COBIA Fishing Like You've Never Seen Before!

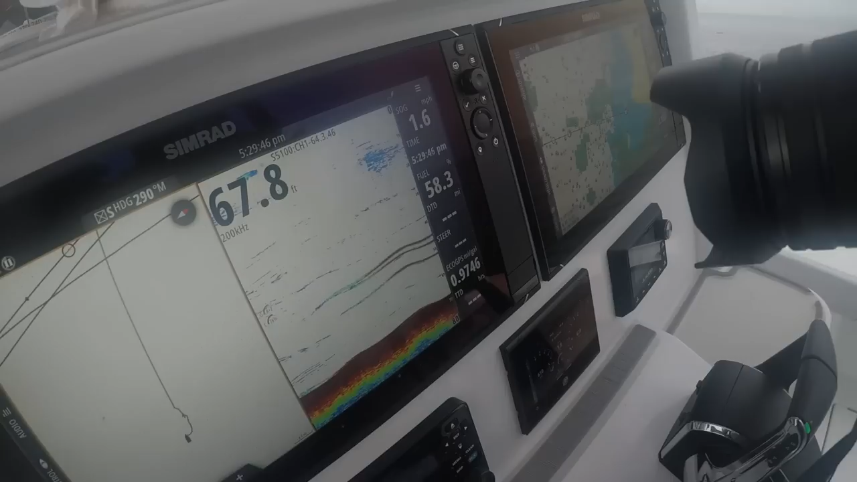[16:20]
On screen: depth 67.8 ft
Those are the that's all cobia. Hey, Taylor, reel yours up, and when this comes up, there's going to be one small one.